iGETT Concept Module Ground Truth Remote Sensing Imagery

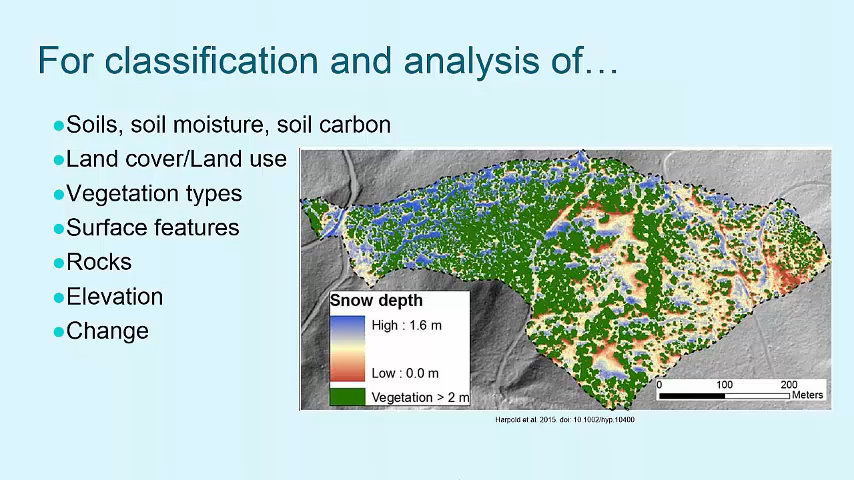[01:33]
in this case, snow depth and vegetation. Finally, creating digital elevation models, or DEMs, and comparing them over different time periods,